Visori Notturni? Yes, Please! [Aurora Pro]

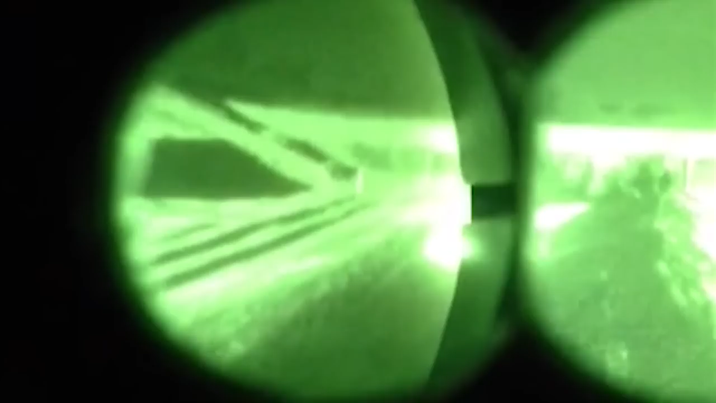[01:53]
che quindi hanno un funzionamento che non prevede l'utilizzo di batterie ma hanno degli elementi radioattivi all'interno,
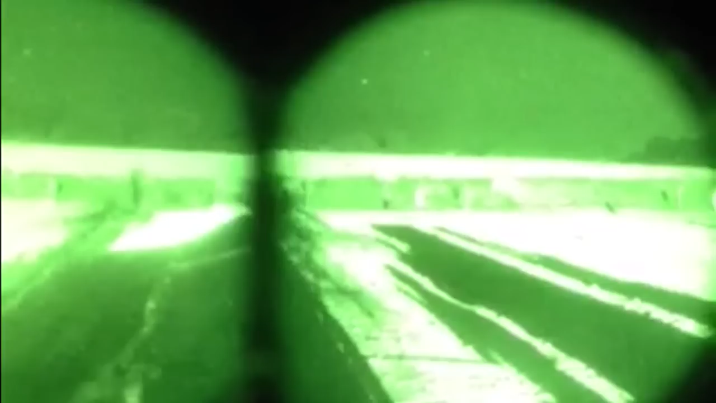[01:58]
forse anche per questo che li danno solamente ai militari, o dei visori notturni digitali,
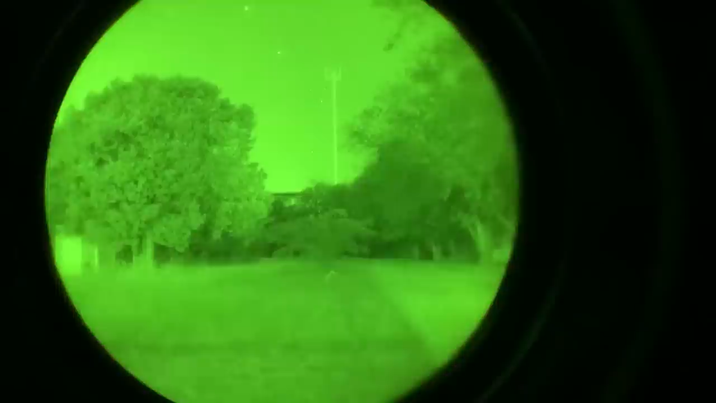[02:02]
ovvero che hanno una batteria all'interno, hanno un sistema con un frame e tutte delle robe complicate che non sto a spiegarvi,